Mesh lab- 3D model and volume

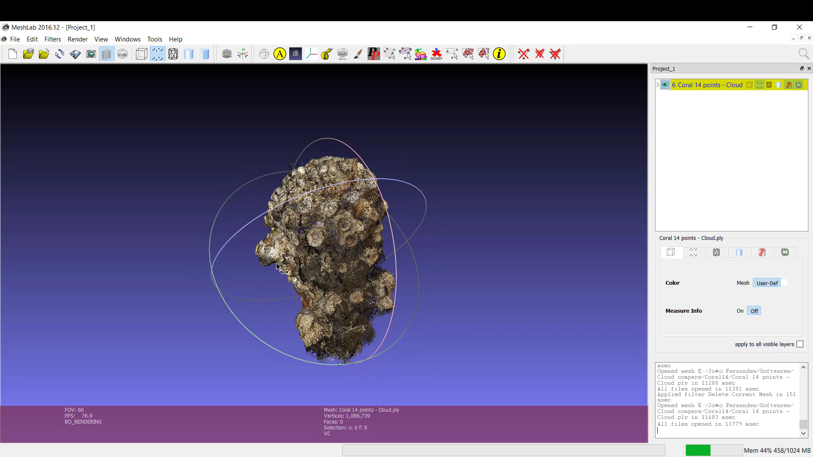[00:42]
so after that we can use our corals so this was one of the corals that i have okay if we need to clean something we can just use this tool okay select versus this one is for faces and this one is basically a merge between them and here is to delete the points here the faces and here the both okay so i'm just going to do it a little bit just to show you okay when you see it in red
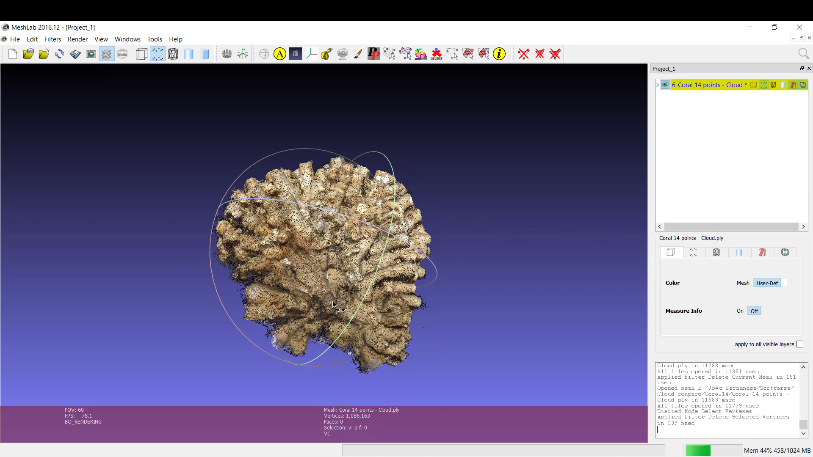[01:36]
okay perfect so now i'm going to show how to construct the merge okay you basically write it down poisson dates also over here in this bar but i prefer to use here the search so the one that i want is this one okay screen the post on surface of the construction okay we always want the merge of visible layers
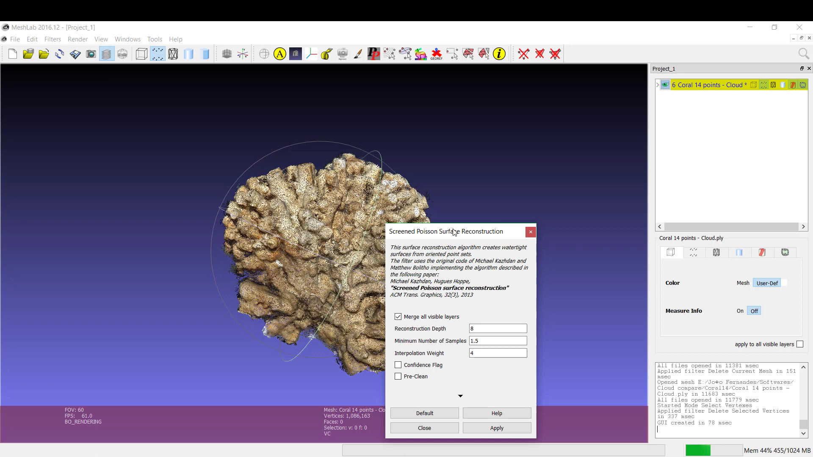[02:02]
reconstruction that 8 is for a very soft reconstruction 10 is a better one and 12 is the maximum of the reconstruction okay is the best one is the perfect one but to avoid to spend too much time doing it i'm going to just do the 8 okay you can leave the rest and
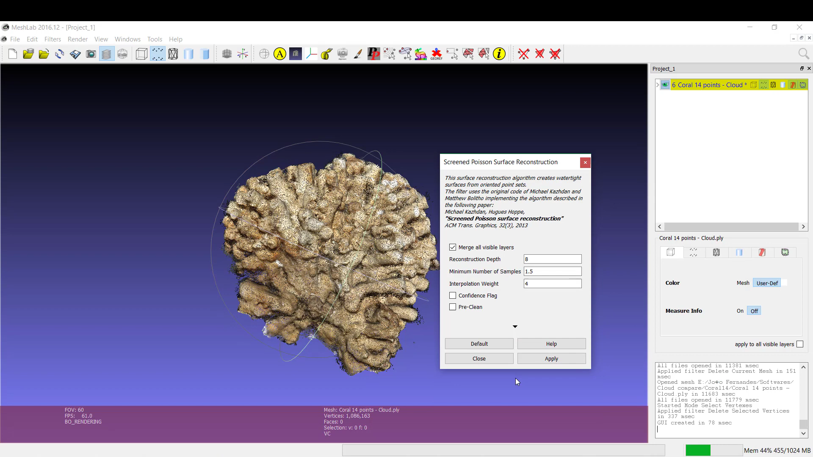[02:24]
apply okay now that we have our mesh okay as we can see here
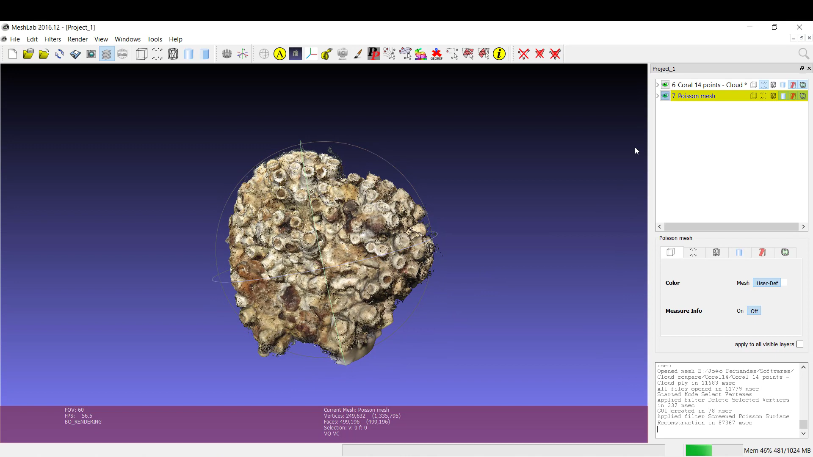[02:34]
we can take the points now and we can see over here that we have
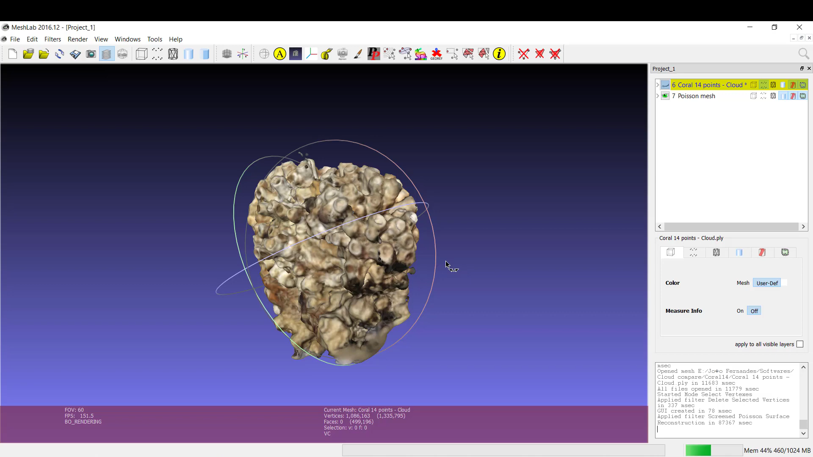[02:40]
our final model very good okay okay i'm going to just clean these ones over here so now i cannot
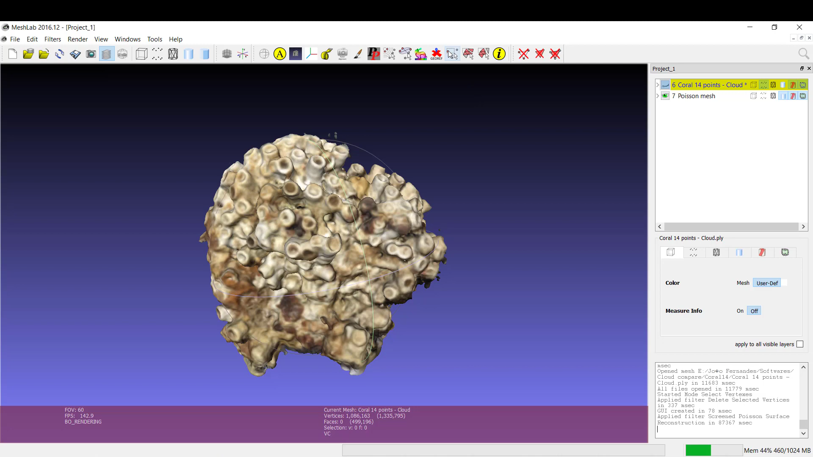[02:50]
use this one because it's not going to have any effect also remember that select the right one okay otherwise it's not going to work and usually when i select it it appears in red but sometimes sometimes the problem
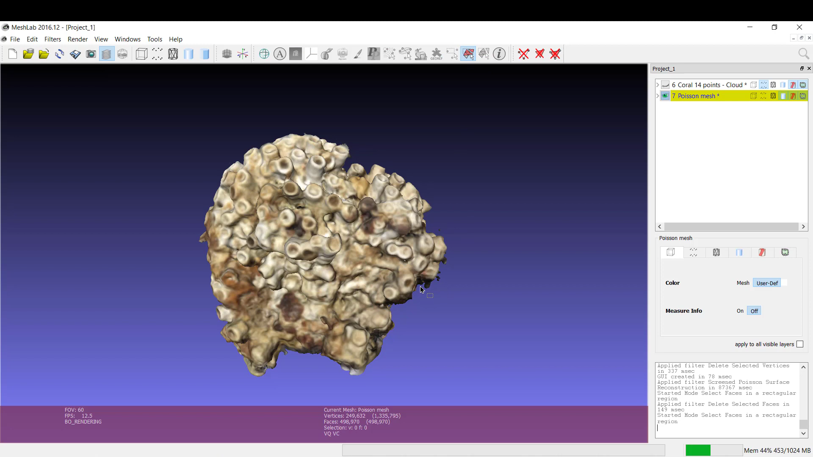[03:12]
is not working so well you can see okay so yeah so now that we i have uh my
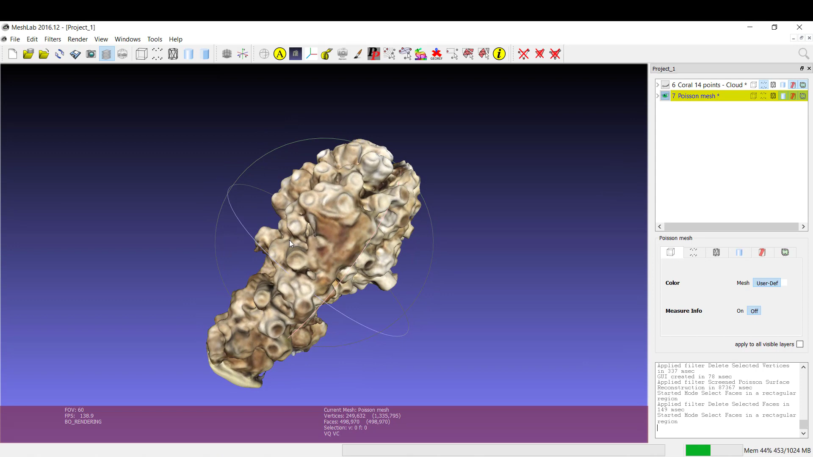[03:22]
final 3d reconstruction i made it at as 8 okay so it it means that with a 12 it's even better this is just to show you guys how to to do it so now if we write down geometric we can use the compute geometric measures he's going to give me the area and the area